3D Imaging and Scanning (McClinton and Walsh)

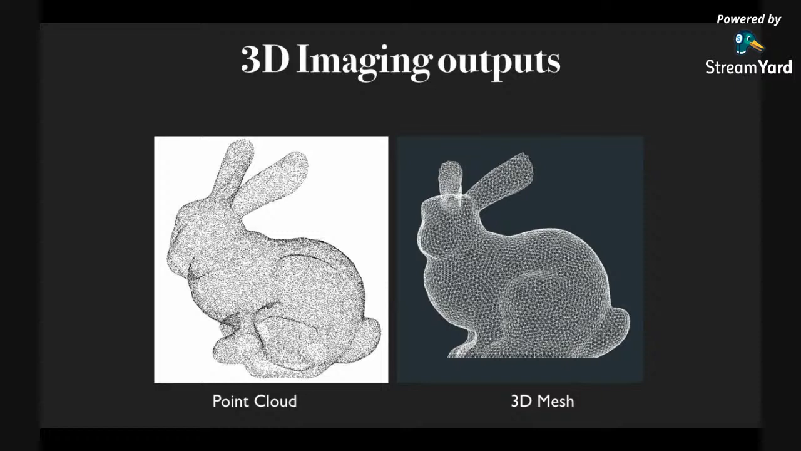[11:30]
And and in some of the presentations, you'll say, well, from this, we created a point cloud and then we had to turn it into a mesh. That's that's what they're talking about. These these sorts of these these are the two formats that we're talking about. So just very quickly, the I put these slides in here more for you to look at the slides than for me to talk about them.
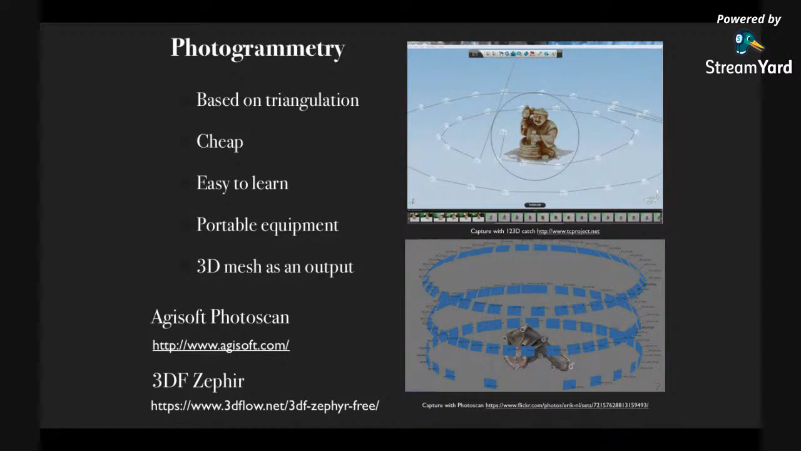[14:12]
And the idea basically is you take many, many photographs from from from from different angles and software extrapolates the 3D geometry from those those photographs structure from motion is almost is almost exactly the same technology.